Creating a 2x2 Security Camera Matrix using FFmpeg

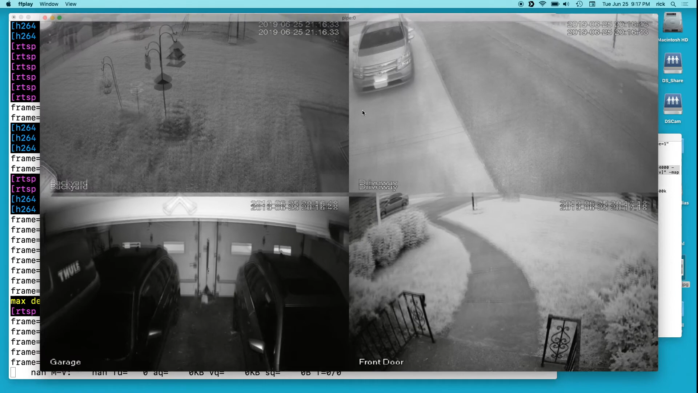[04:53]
play for full screen or you can just hit the f button And now we have full screen video here And you can see the timeline The time counter on them is kind of slow So this one's like stuck at 42 up in the upper right at 3132 in the bottom, right? So the time's not updating quickly. So this isn't like a perfect solution here. I think it kind of looks cool It just doesn't run real great and you know, maybe if I had a little bit faster hardware, this would work better
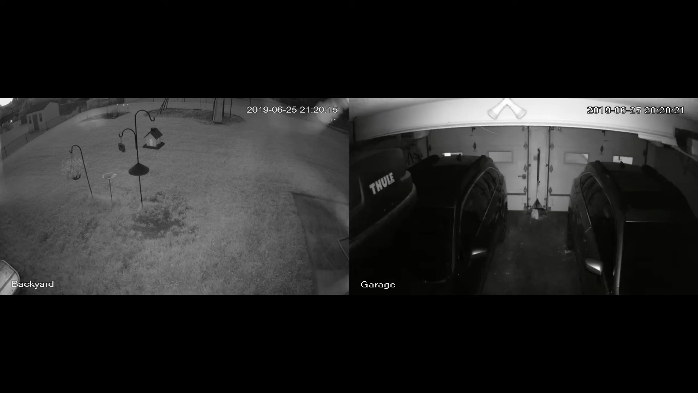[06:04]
And you can say with two videos, it's working a little bit better We have the timers counting down every second and we are have we do have one fps right now So I see I have a spiderweb on the camera.
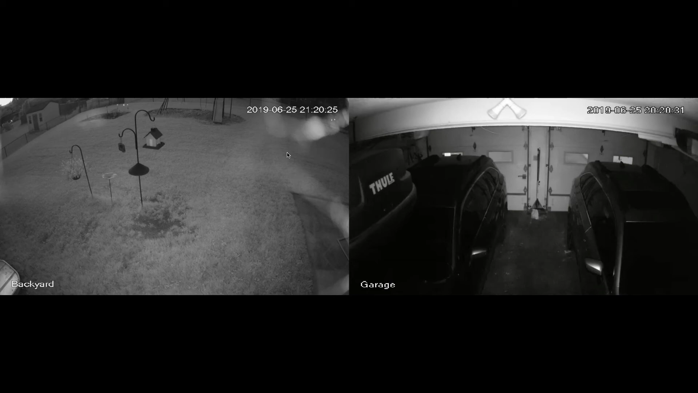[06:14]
I need to go clean that off. Otherwise, I'll get triggers all night on there So yeah, if you have a faster computer, this might work better now. How useful is this?